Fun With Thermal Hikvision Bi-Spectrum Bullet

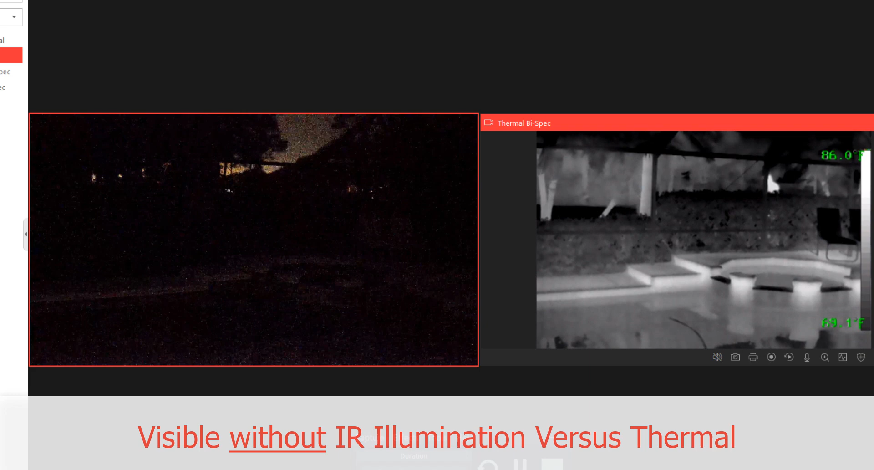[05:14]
visible camera with no infrared illumination I'm basically 100 percent invisible
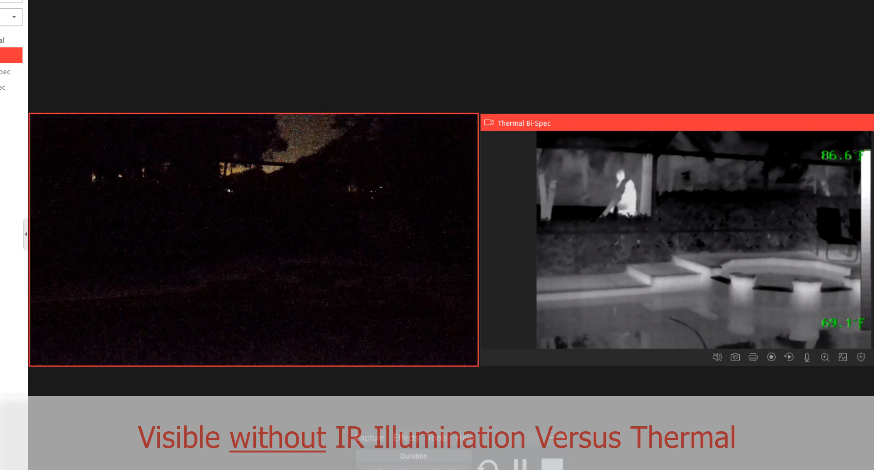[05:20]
On screen: scale bottom 69.1°F
now as I move back over towards the edge of the bushes I'm going to duck down and sort of remain motionless you look closely you'll still be able to see me lighting up a little bit through the bushes but since I'm not moving the motion alarm from the thermal camera will go away should I move again the alarm would be re-triggered so in this next segment I'm going to cover several different things no IR
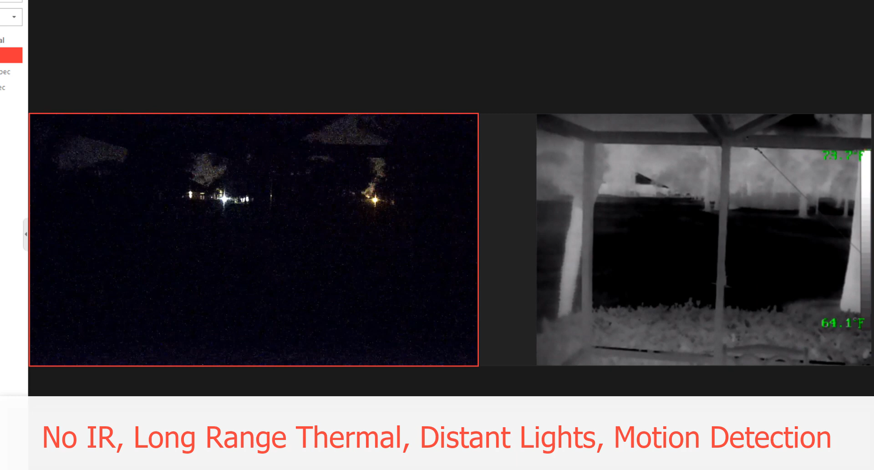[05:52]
illumination on our visible I'm going to move out long range from the camera we're going to do some distant lighting and we're going to look at motion detection as you can see right now motion detection alarm from
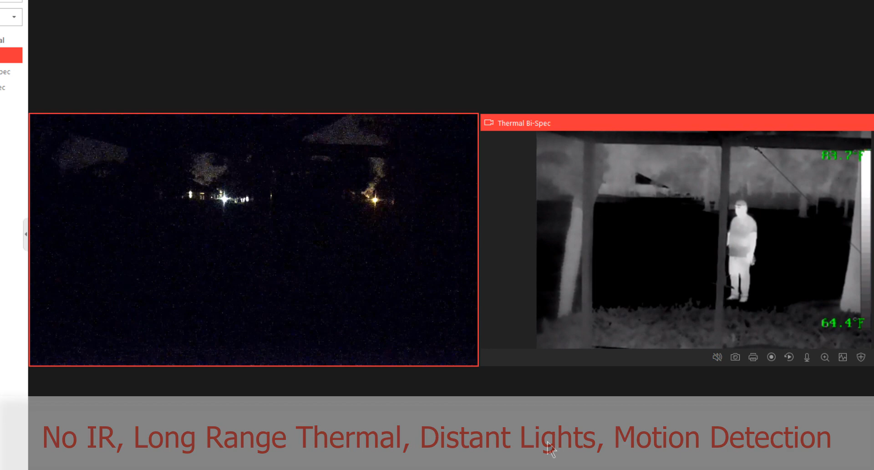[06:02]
On screen: scale bottom 64.4°F
the thermal camera so I'm going to start to move out into the far field at this particular moment I'm not in view of the thermal camera you don't see me at this point I've moved out of its field of view but notice that I'm not necessarily visible on the
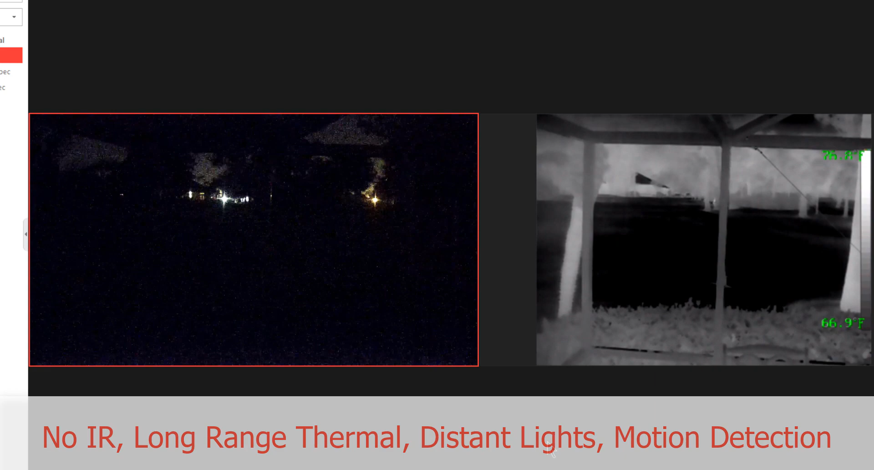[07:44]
On screen: scale bottom 66.9°F
now I'm going to start to make my trek back towards the camera I'll speed things up for you a little bit so you don't have to watch now as I begin to move back into view of the thermal camera you'll notice that as I told you before the motion detection was set to about the bottom third or so of the camera so as they came into that and my feet hit that area and the thermal camera detected me the motion alarm was triggered and after I move out of the camera scene the motion alarm goes away check perimeter
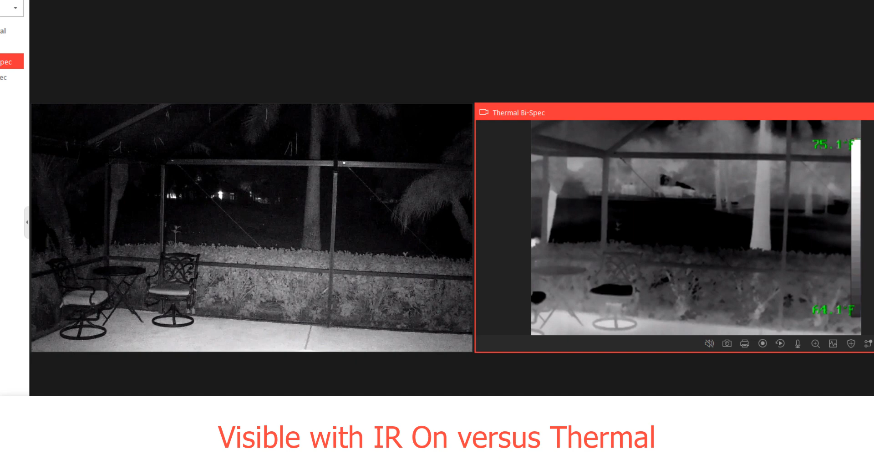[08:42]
crawling behind the bushes lights up very quickly with the thermal camera and we even get a thermal motion alarm detection but on the visible side even with the IR illumination on is virtually invisible now we're going to move on to something a little more fun here's my assistant taking a bow
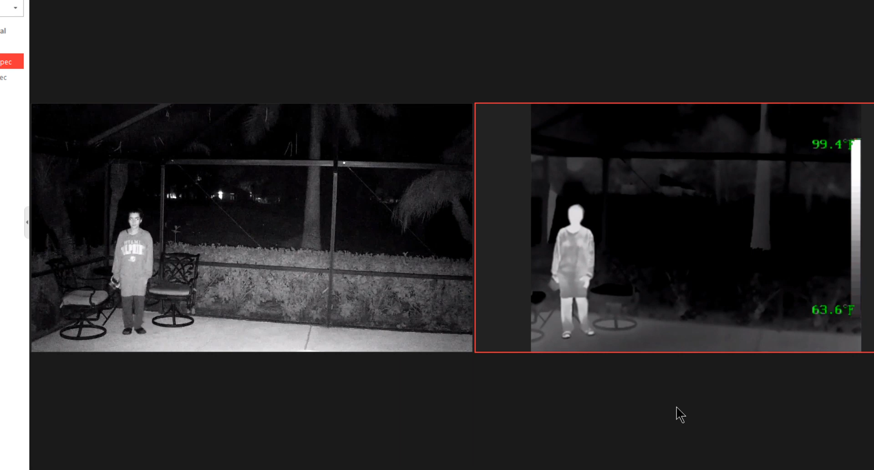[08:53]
On screen: scale top 99.4°F, scale bottom 63.6°F
before we get ready for the next scene in which we're going to take a look at both hot and
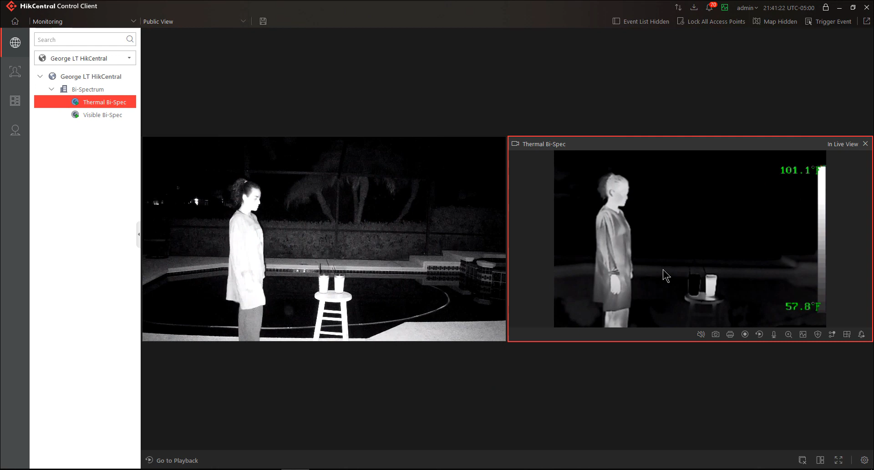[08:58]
On screen: scale bottom 57.8°F
cold liquids and also thermal transference located
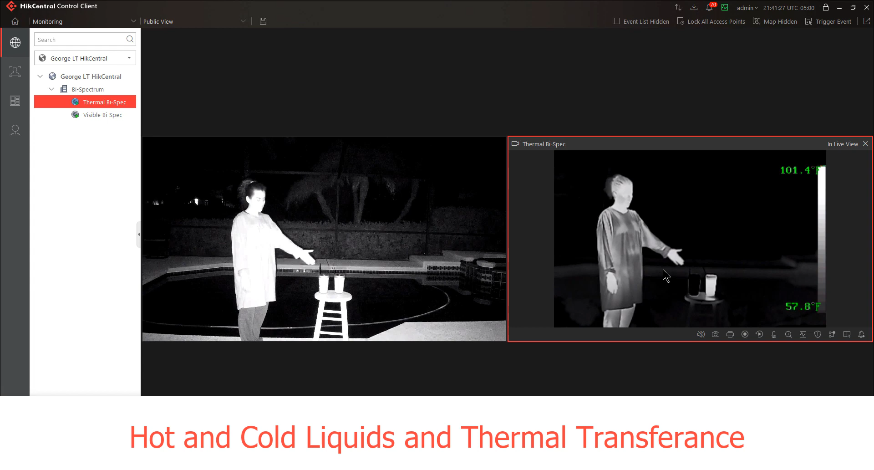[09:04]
On screen: scale bottom 57.8°F
on the stool are two cups one filled with ice cold water and one filled with hot water the cold water looks black the hot water looks white
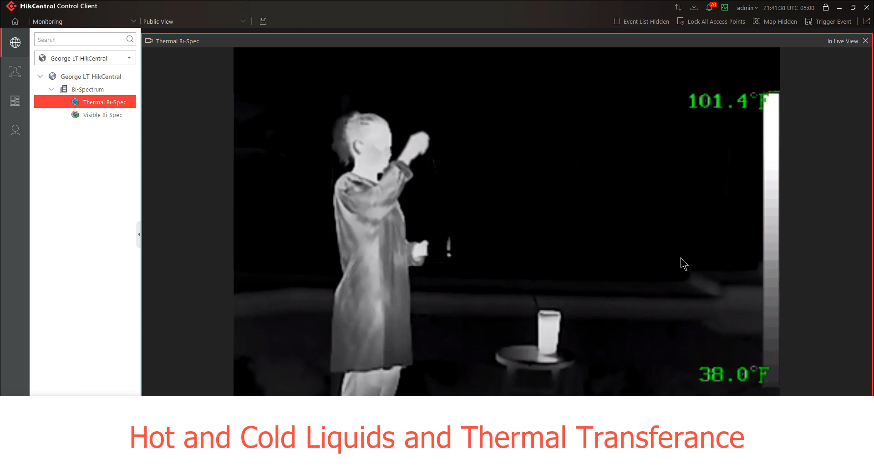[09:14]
On screen: scale top 101.4°F, scale bottom 38.0°F
this is simply based on the color palette that we're currently using as she takes the
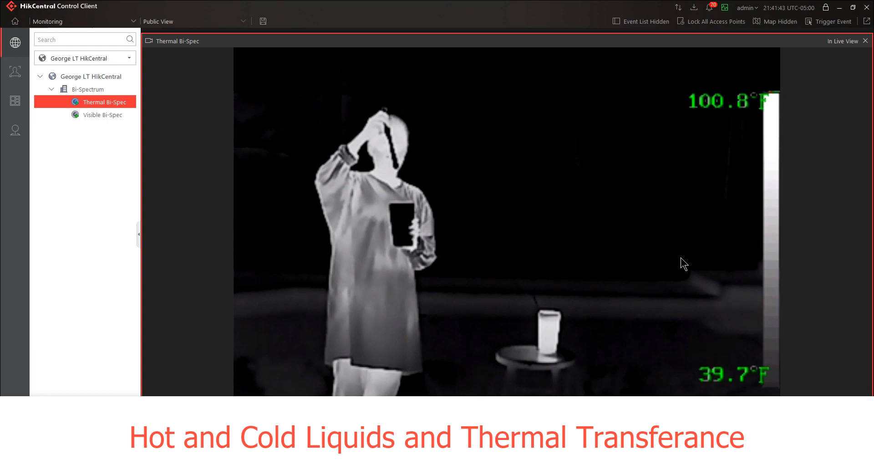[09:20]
On screen: scale top 100.8°F, scale bottom 39.7°F
utensil from the cup you can see that the cold temperature has been transferred to the metal utensil she's going to drink some of that cold liquid and show you how you could use this to make a very cool
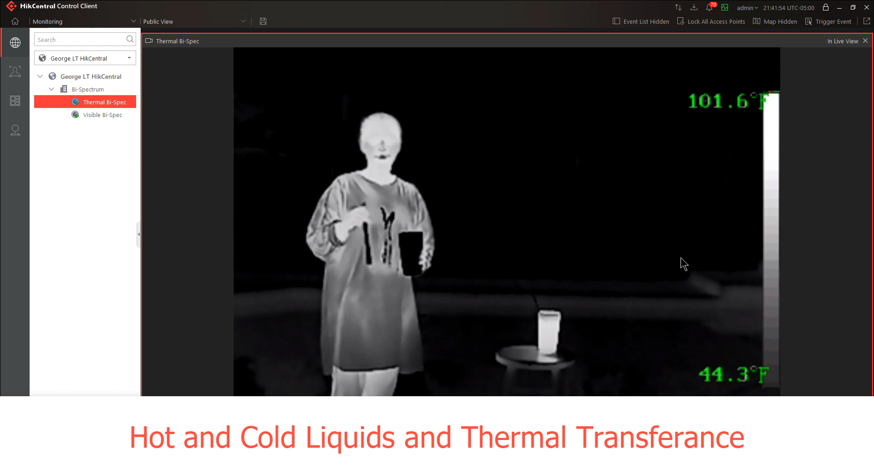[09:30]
On screen: scale top 101.6°F, scale bottom 44.3°F
horror movie as it looks like blood coming back out now as for the hot water we remove the utensil and you see that the
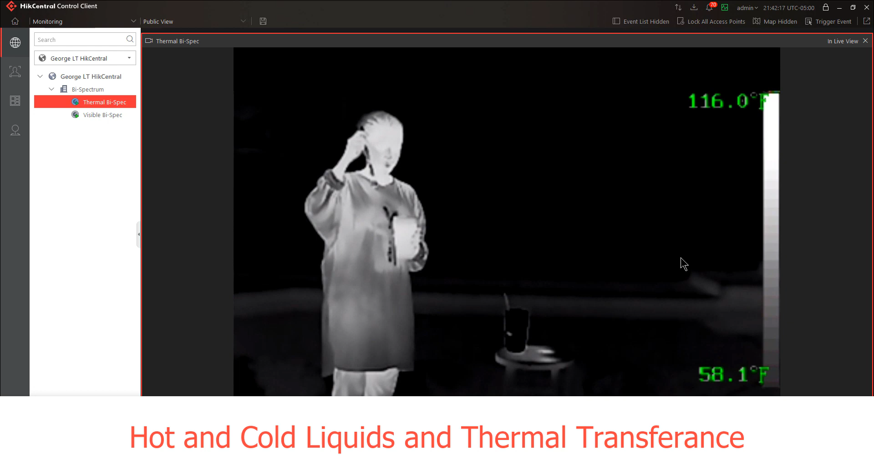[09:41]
On screen: scale top 116.0°F, scale bottom 58.1°F
utensil is white due to the heat transference she's going to drink some of the hot liquid and
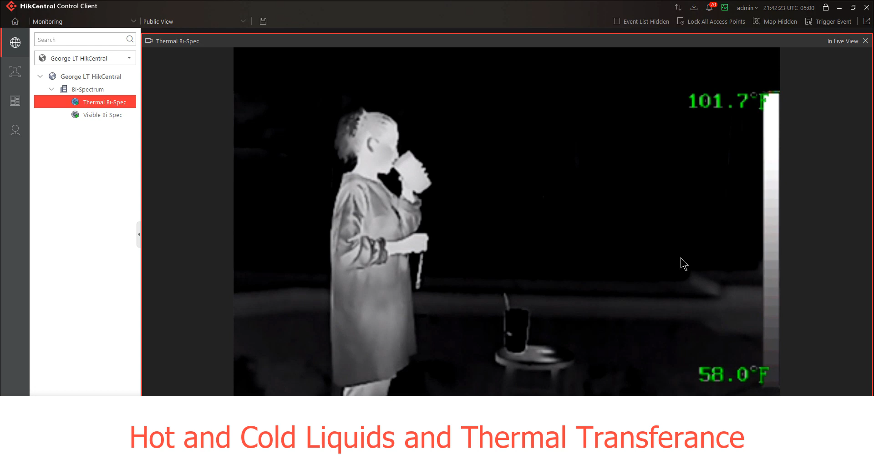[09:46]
On screen: scale top 101.7°F, scale bottom 58.0°F
there you go who
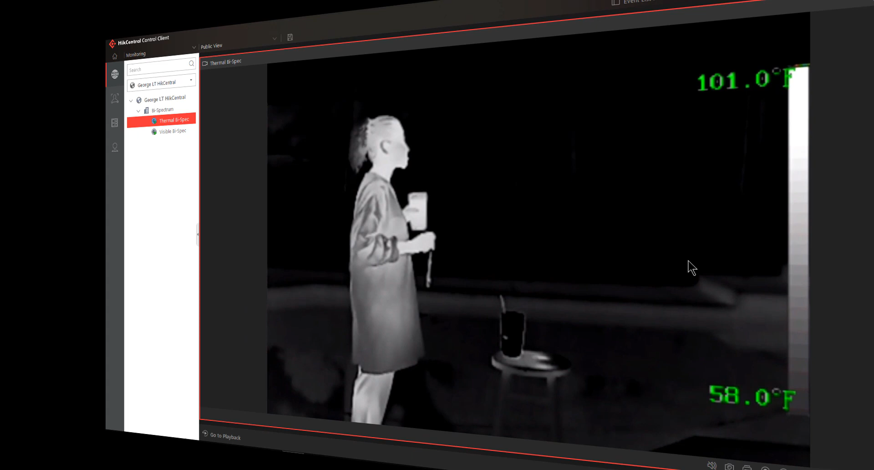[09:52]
On screen: scale top 101.0°F, scale bottom 58.0°F
knew thermal could be so fun last thing we're going to do is we're going to talk about heat transference and can thermal see through glass so on the left hand side you see the
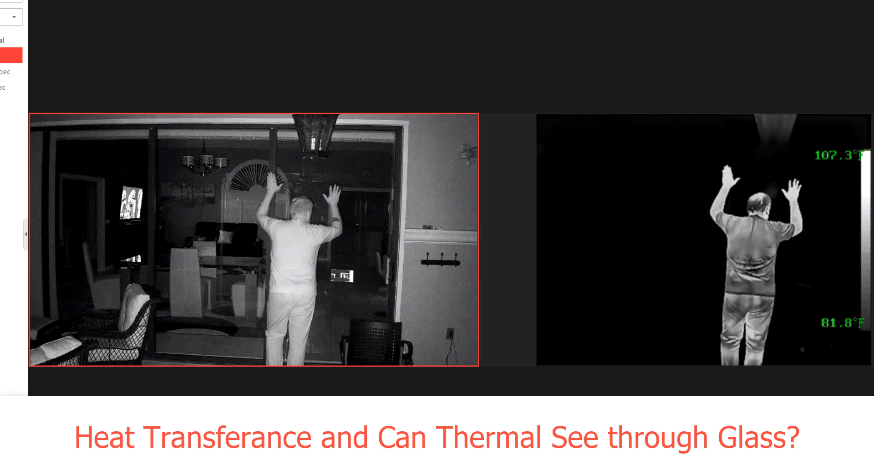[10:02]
On screen: scale top 107.3°F, scale bottom 81.8°F
visible camera looking in through my patio doors and on the right side the thermal just looks like a big black mark I put my hands there on the glass and on the metal frame and
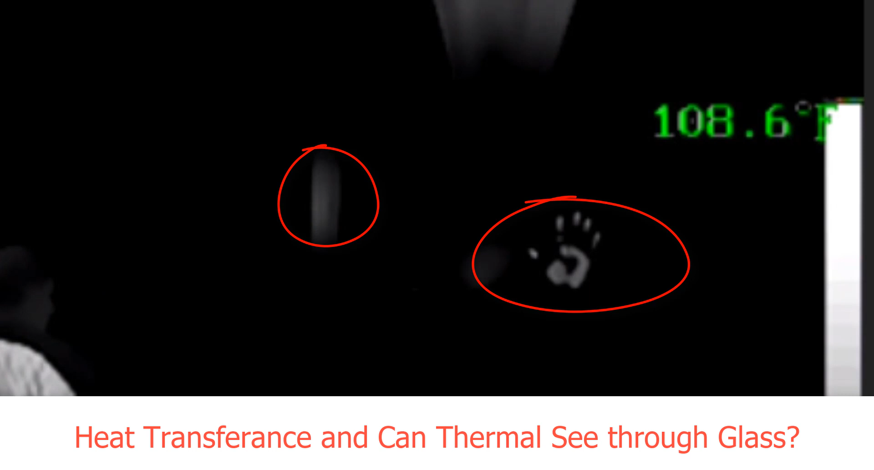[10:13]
you can see as I zoom in that the heat was transferred from my hands on to the metal pane and on to the glass as well as I zoom back out I'm going to go ahead